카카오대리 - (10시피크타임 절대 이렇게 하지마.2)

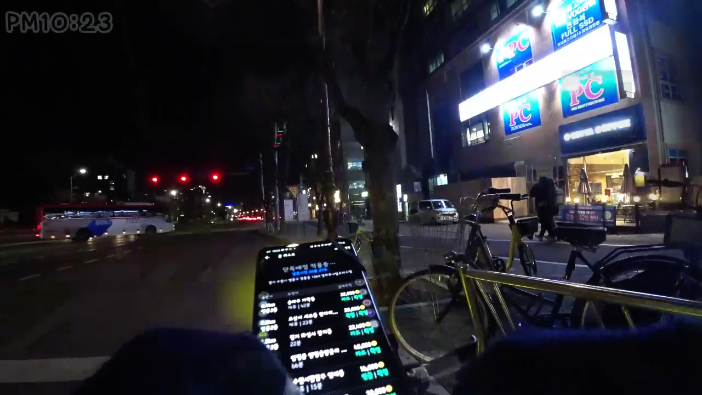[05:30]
가보시죠 10시 23분이구요 여기 영통 경희대 쪽으로 왔거든요 근데 진짜 이 시간이 이 시간이 이렇게 콜이 없을 수 있나요 매일도 안되는 단가들이 올라오죠 집에 가는 콜 하나 잡으려고
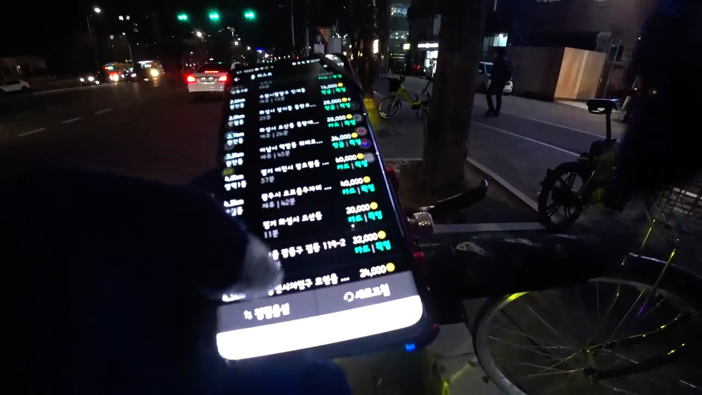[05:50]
하는데 단가가 어제랑 비슷하네요 심각하네요 엉통 망포에도 이렇게 콜이 없다고
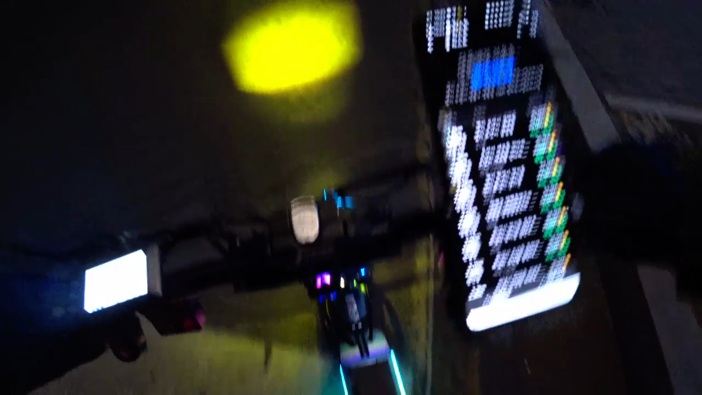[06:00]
업당가는 없고 보안이 심하다 진짜 적당히 업당가가 아니라 그냥 추정가라도 좀 줘봐라 카카오야
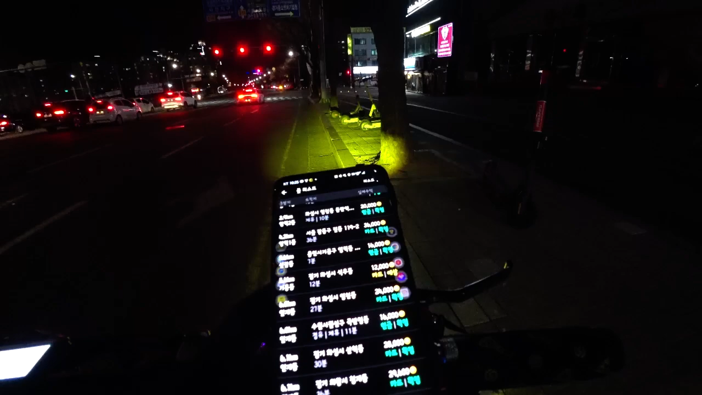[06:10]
이런걸 타야 된다고 내가 정자동 이런거 그래도 망포 영통인데 지금 너무 심한데
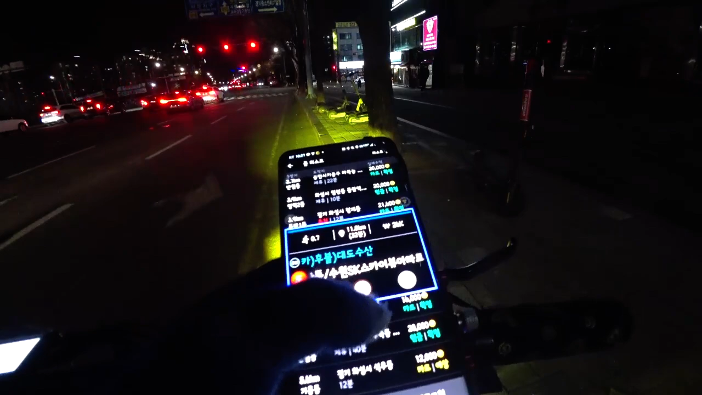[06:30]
아니 거부 안가 미안한데 야 이씨 최소 단가가 있지 야물로 해도 점점 콜은 빠지고 있네요
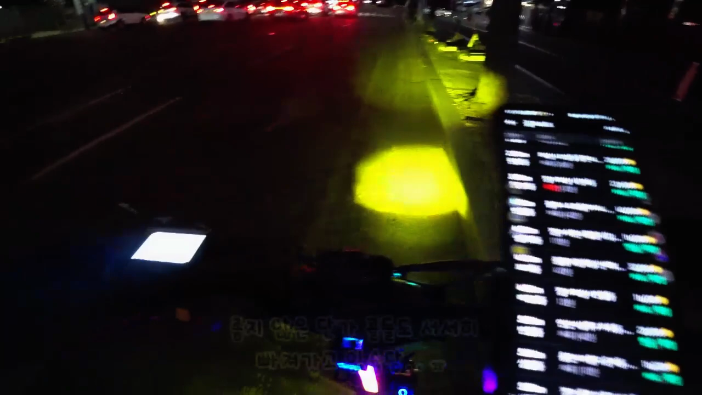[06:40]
와 공법이 없네 진짜